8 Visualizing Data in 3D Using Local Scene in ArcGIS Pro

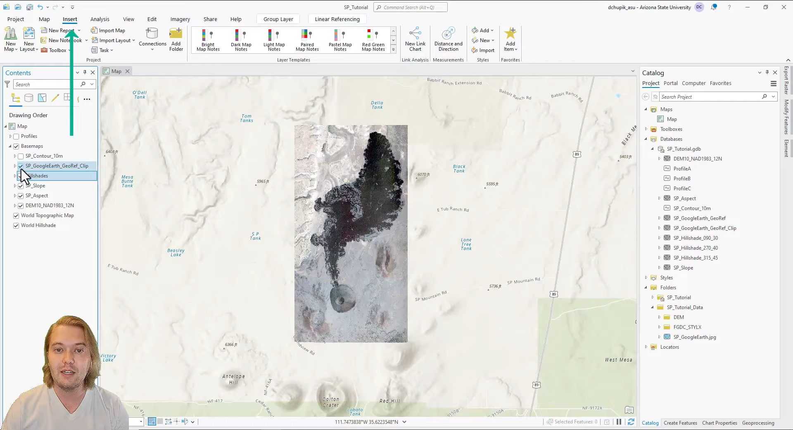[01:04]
Here we select New Map, then click New Local Scene. This will open a tab in our main workspace view, named Scene.
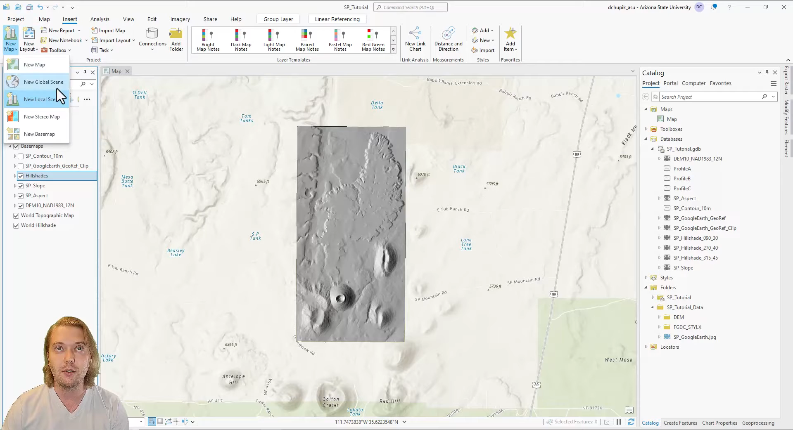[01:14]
Note how Scene also populates in the Catalog pane underneath our original map.
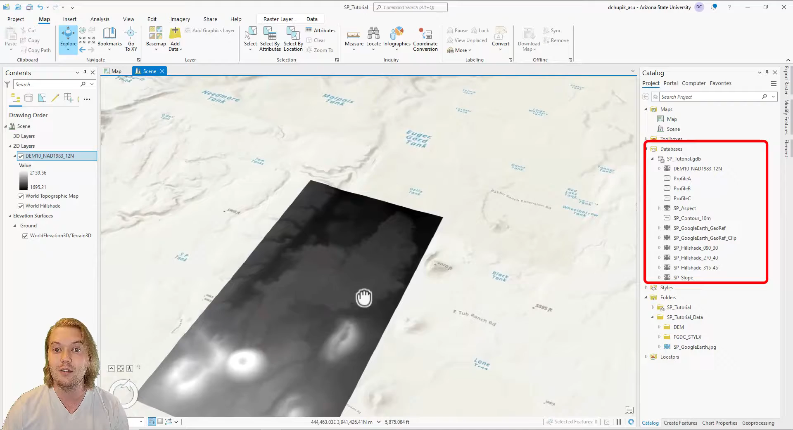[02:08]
Right now we can already see some structure on our DEM. It is currently under the 2D layer heading in the Contents pane. Instead of having a 2D digital elevation model draped over the built-in 3D ground surface,
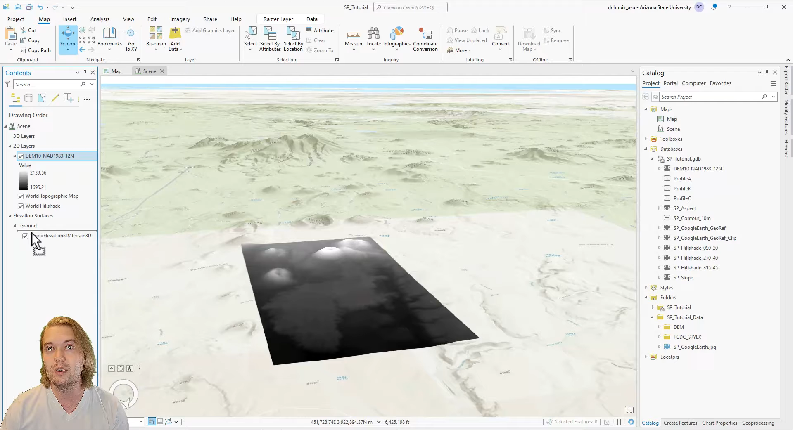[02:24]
we can move our DEM down into the ground elevation surface. For now,
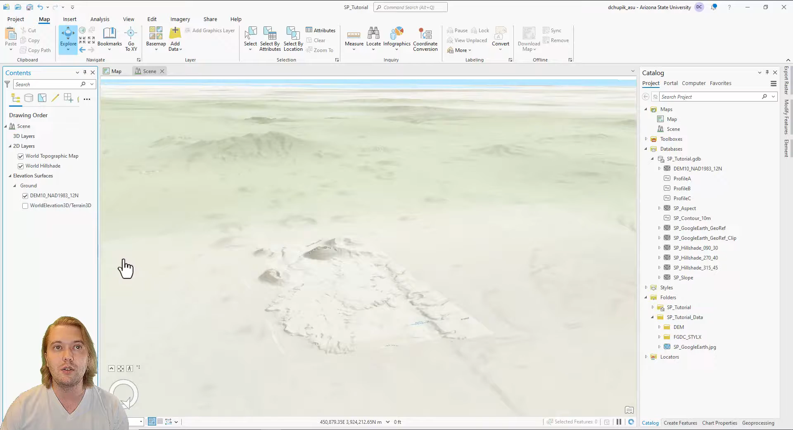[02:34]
I will turn off the World Elevation 3D and we will focus specifically on the data that we were provided.
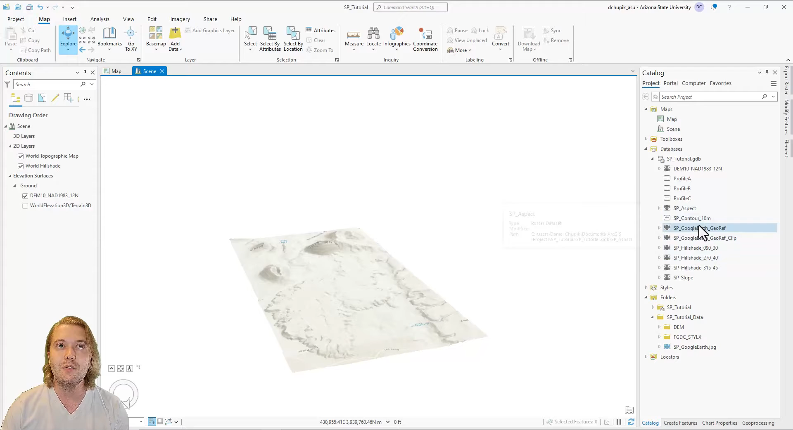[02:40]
To add and view one of our hillshades in 3D, right-click any hillshade in your Catalog pane and click Add to Current Map. As another reminder, I highly recommend using a mouse that has a scroll wheel when working in ArcPro. The first time navigating around a local scene may take some getting used to. To pan, click and hold the left mouse button and drag around the screen. To zoom in or out, spin the scroll wheel up or down on your mouse.
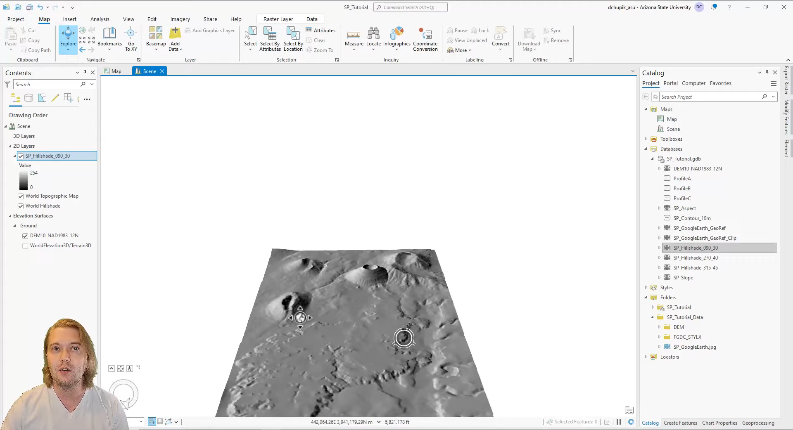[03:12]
To change your view angle, click down on the scroll wheel and then drag the mouse to the desired position. Next, let's add our georeferenced Google Earth satellite image. Since we did a diligent job with the georeferencing earlier, the satellite image is seamlessly draped over the 3D geologic features. Aside from actually visiting the field site,
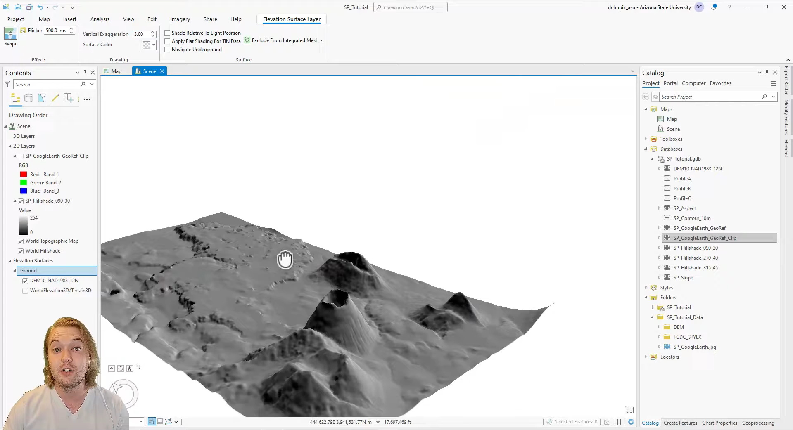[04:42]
It stands taller than the other volcanoes. As an extreme test, let's raise the vertical exaggeration to 3. With such exaggeration, we learn that the volcanic vents including SP mountain are typically conical in shape and comprise the high points in the landscape.
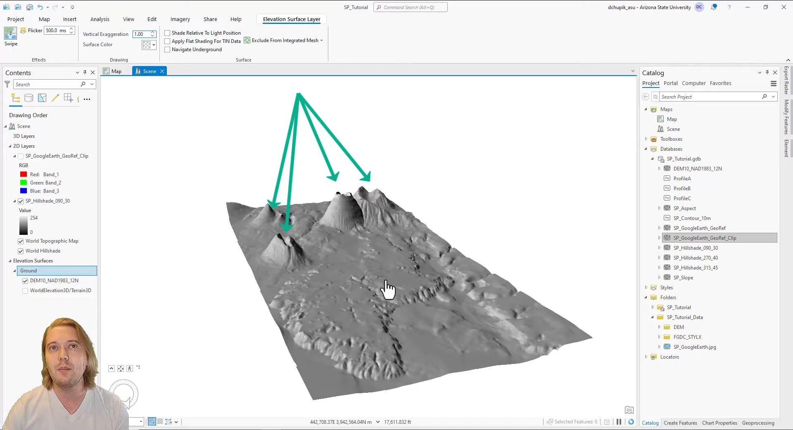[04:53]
We see that the SP mountain lava flow appears blocky and the edges of the flow are steep. We see that the surface that the SP lava flowed over is generally smooth. Also, the Kaibab limestone also has a relatively smooth top, and we can see that it is incised by a few drainages.
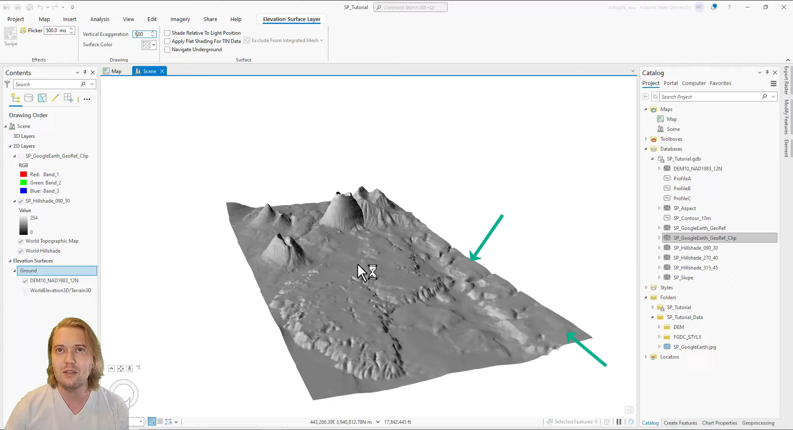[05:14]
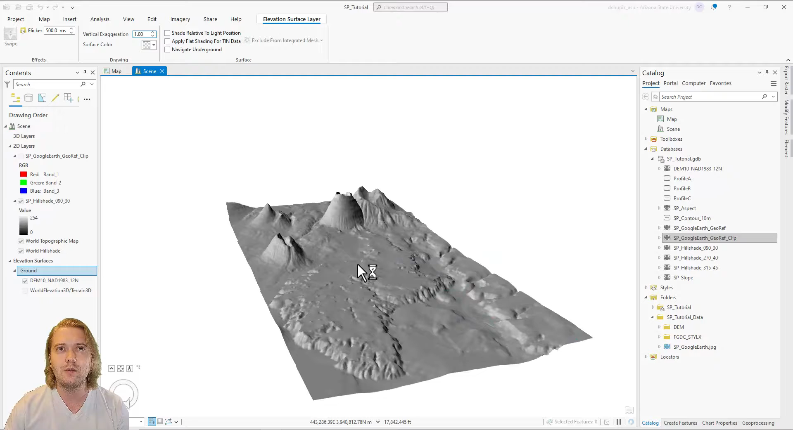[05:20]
Also, the SP graben forms a trench-like depression, and we see that the SP lava flow spills over into the graben at two locations. Typically,
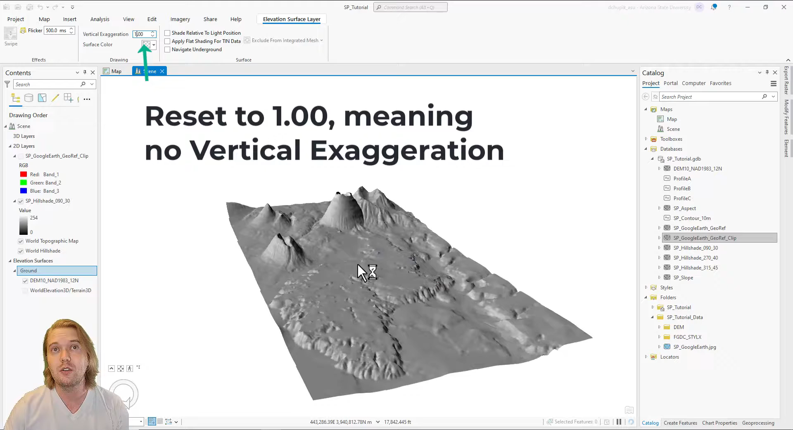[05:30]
geologists try to avoid vertical exaggeration in cross-sections or 3D views because it is not the true scale of the landscape.